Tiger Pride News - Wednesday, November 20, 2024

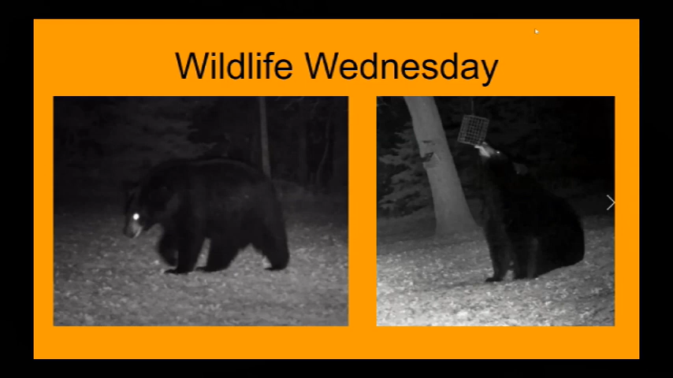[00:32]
You can take a look at what happened in my backyard a couple weeks ago. I have a fun video in my backyard here. Check out this bear.
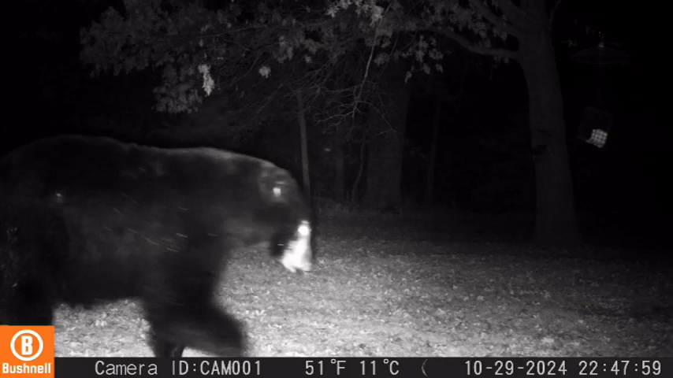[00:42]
If you look at the right side there, there's some suet, which is for birds, but bears apparently like suet.
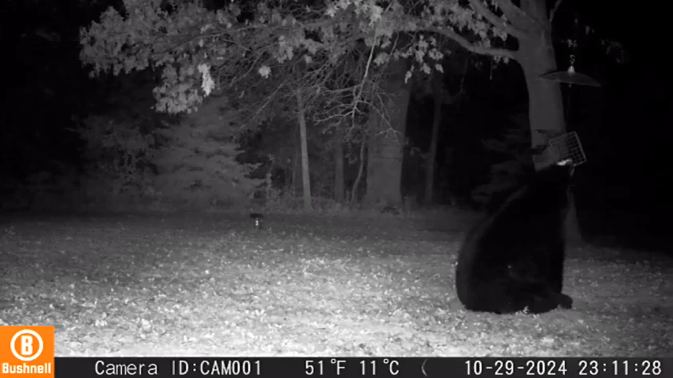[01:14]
I'm kind of licking at that and trying to get rid of it all into its stomach, it looks like. It's just hanging by a wire from a tree branch there. Now this is October 29th, so just before Halloween.